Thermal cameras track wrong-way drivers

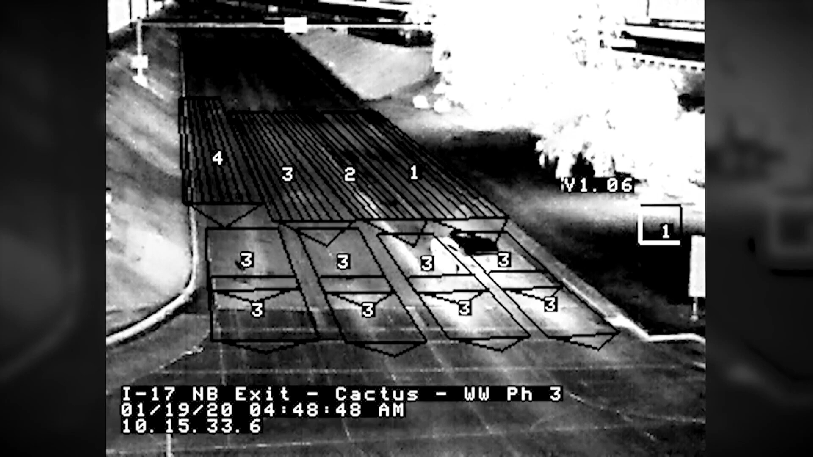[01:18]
That includes ADOT's thermal camera pilot project, which launched in 2018 along I-17.